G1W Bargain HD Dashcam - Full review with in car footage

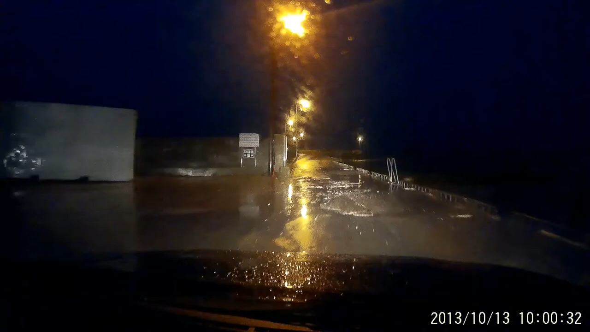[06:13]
Because of all the rain and because it's darker now the image quality and video quality is a lot less so